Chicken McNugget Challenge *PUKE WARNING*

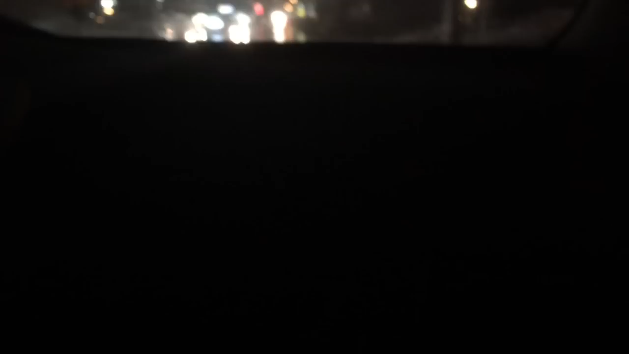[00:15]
Okay, we are slowly approaching McDonald's. You see those golden arches? It's beautiful.
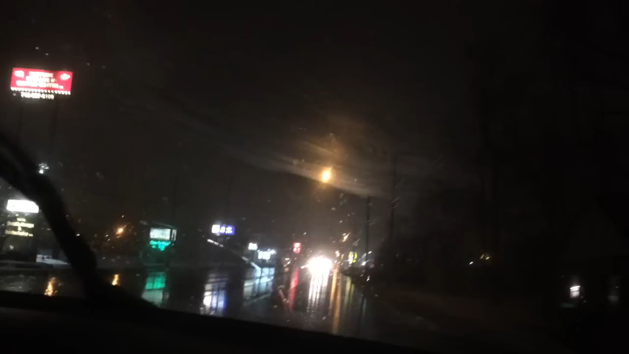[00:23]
The roads are not as bad as I had hoped they'd be, so we cannot have school. But we're still gonna have a good time. We're gonna have a real good time. Okay. I don't know how those chicken nuggets feel. There's the golden arches of McDonald's.